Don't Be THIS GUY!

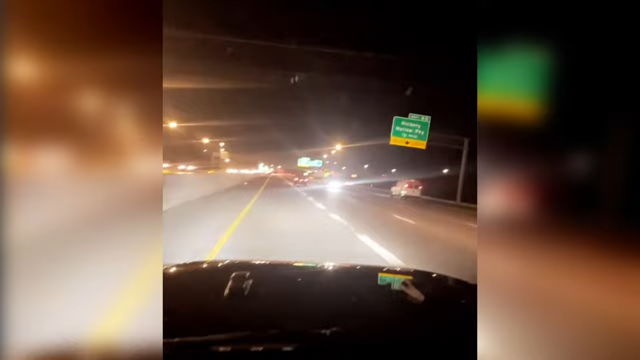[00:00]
Recently I came across this video making the rounds, and the comments on it were what you'd expect. The driver installed rear-facing super bright LED lights and is being a menace to everyone on the road. However, you would probably expect someone like this to be in the left lane tailgating someone, but they're not.